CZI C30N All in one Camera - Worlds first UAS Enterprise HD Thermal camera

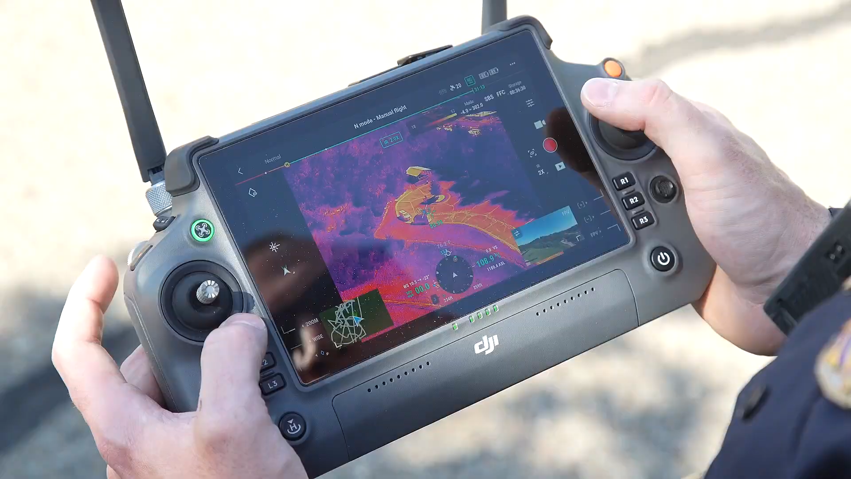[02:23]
is for anybody who's a public safety doing search and rescue if you're doing
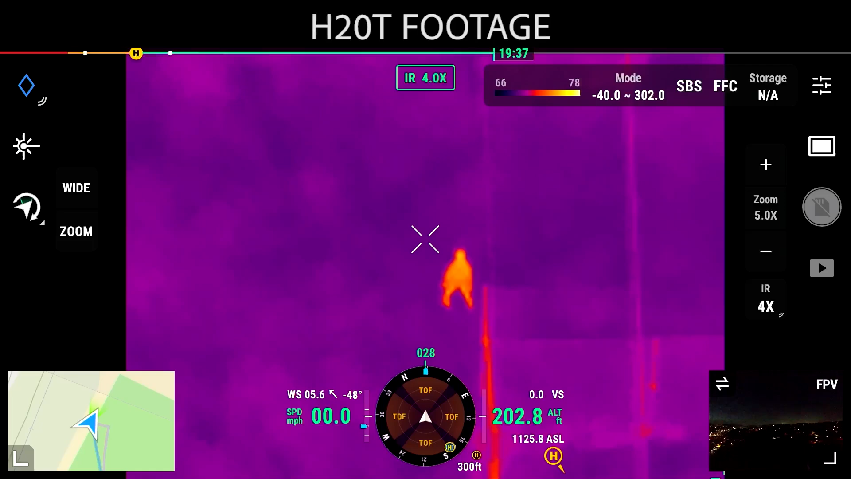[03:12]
you know we're really kind of on a borderline of about 200 250
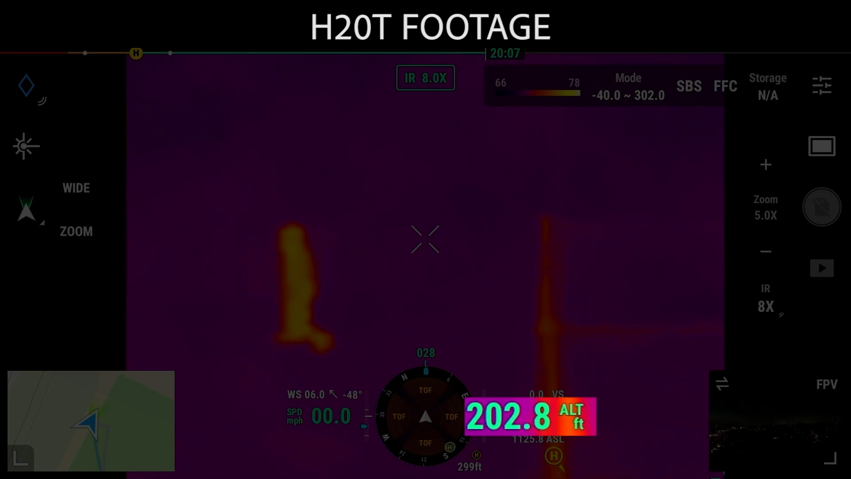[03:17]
feet for resolution because it has all digital zoom with
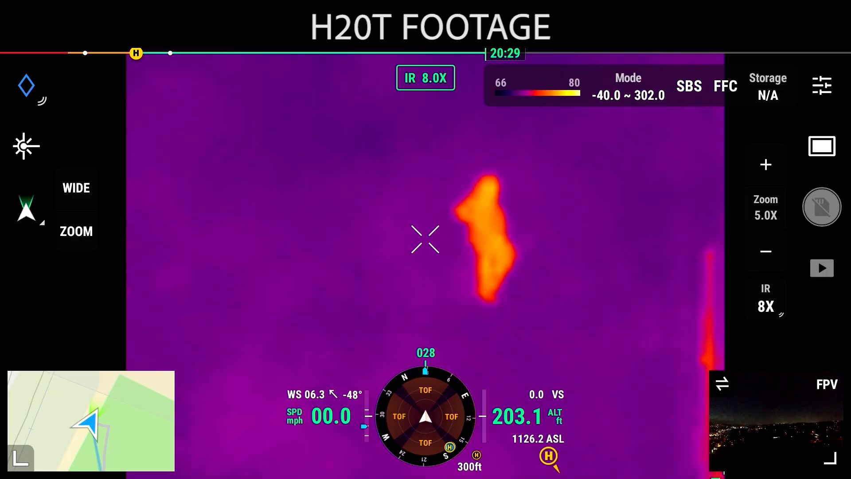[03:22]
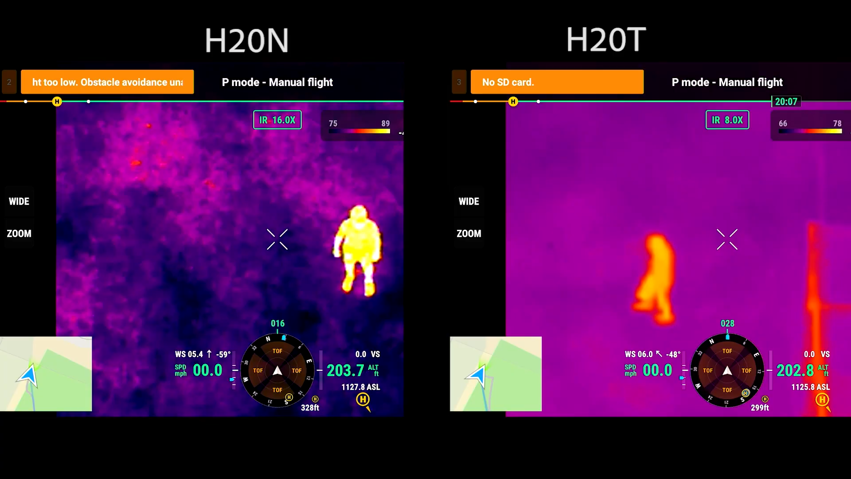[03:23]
the H20N they definitely improved that there's a really good 16x functionality out of that but I really think again that's going
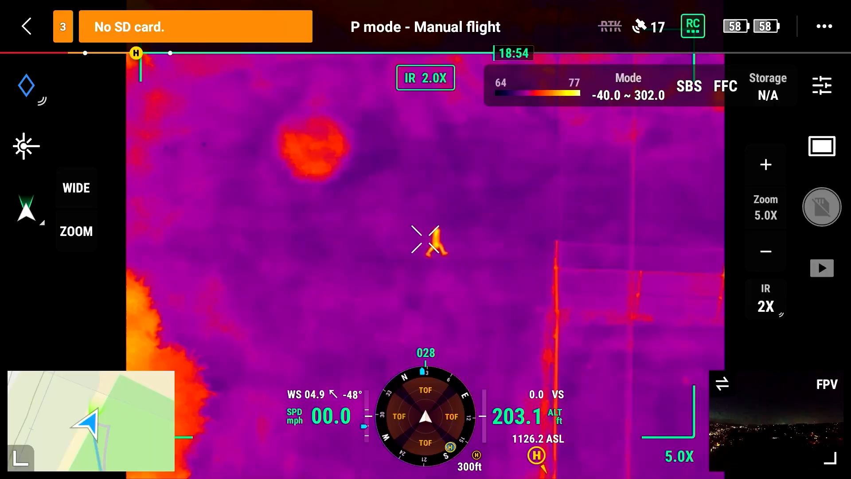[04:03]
are at 640 by 512 lines of resolution that's everything
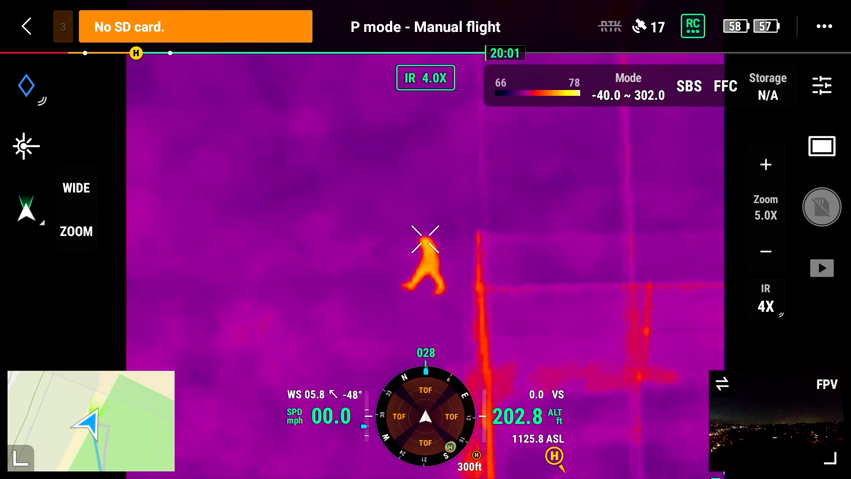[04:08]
from the Mavic 3 Enterprise all the way up to
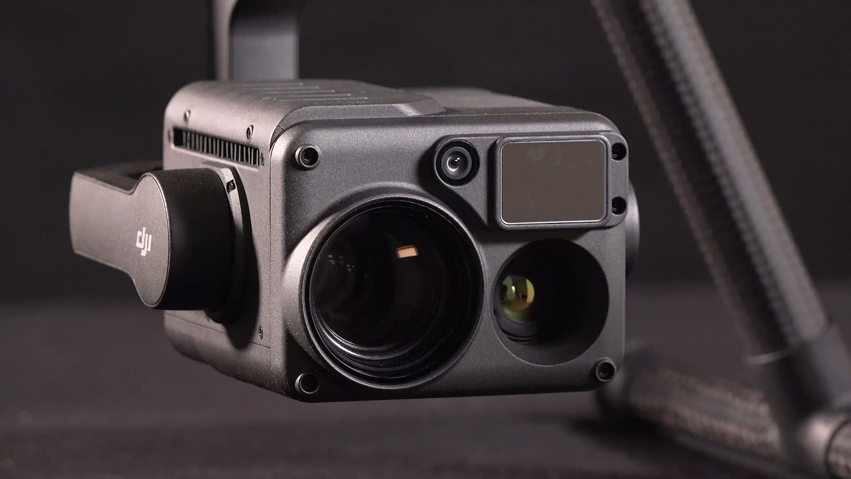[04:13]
the Zenmuse H20T and the N plus the Matrice 30T as well
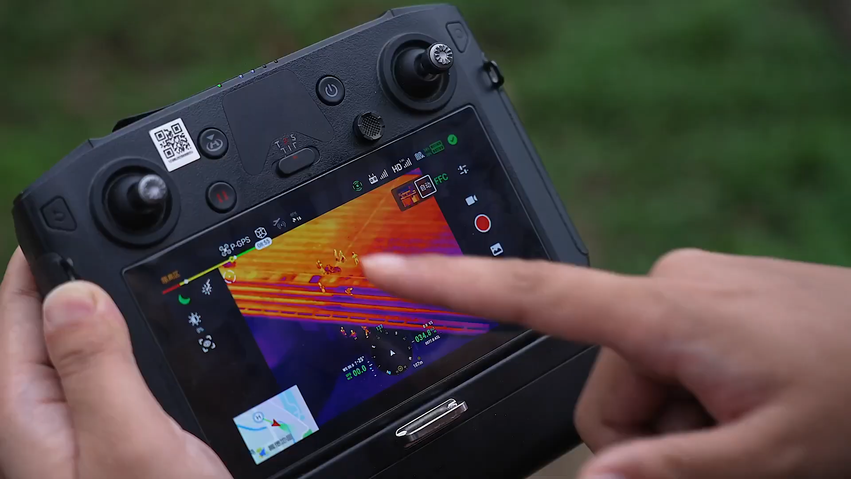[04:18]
so we're doubling
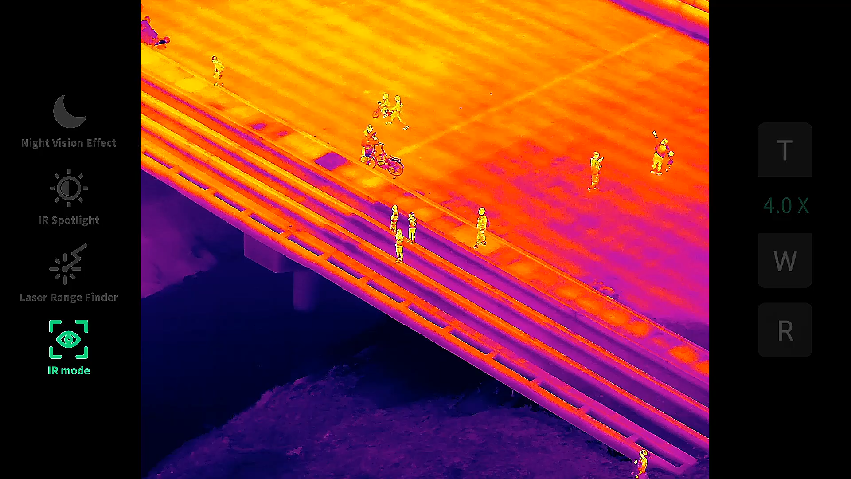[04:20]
the resolution on this camera the thermal camera on here
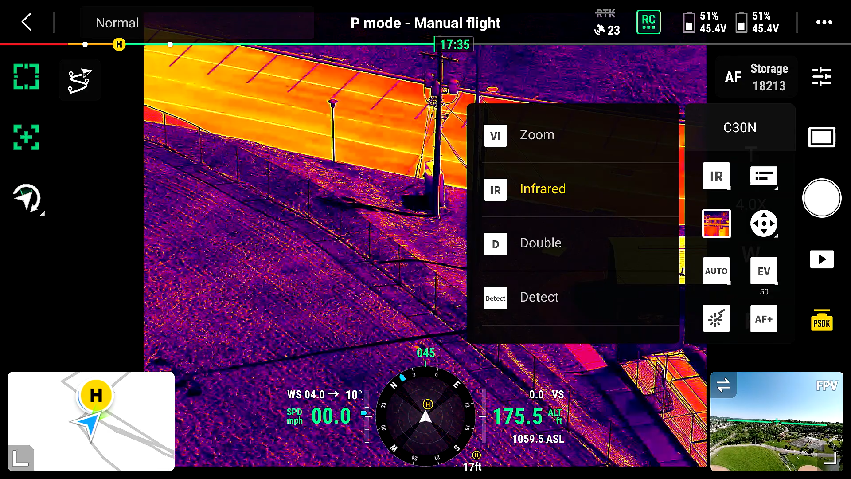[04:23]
is equivalent to a 56 millimeter so it's not very wide and it also starts at at four times zoom so we cannot go one
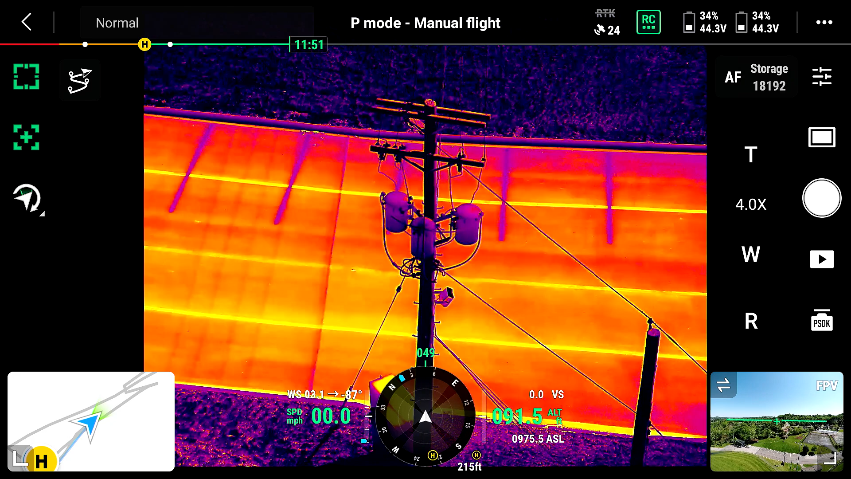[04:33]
to one or two to one it starts at four times zoom and goes all the way up to 30 times zoom also as of right
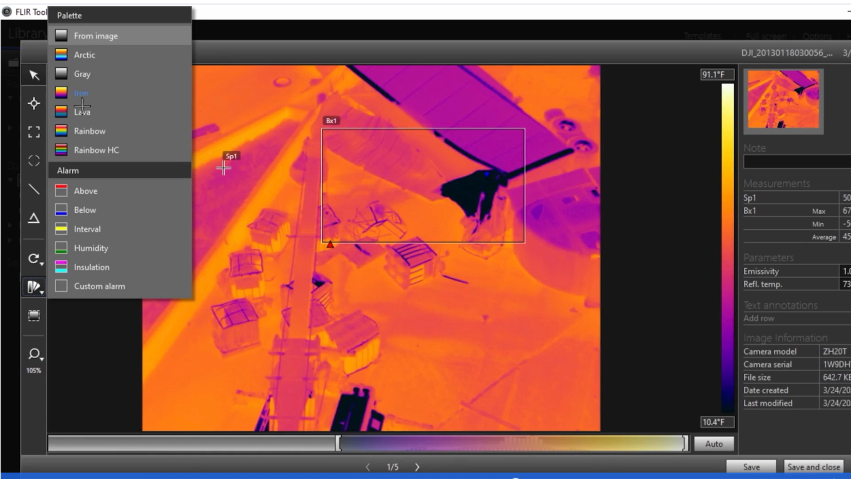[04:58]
On screen: scale top 91.1°F, scale bottom 10.4°F
Flirtools that's what like currently on the Zenmuse H20T